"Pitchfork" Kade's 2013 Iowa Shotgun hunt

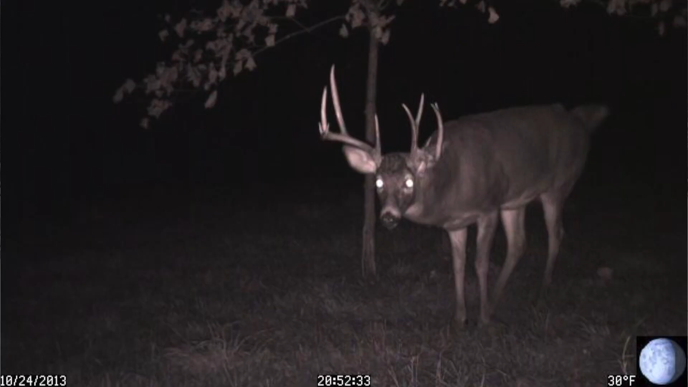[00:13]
Showed up in October and mom had a great encounter with him as well mid-November.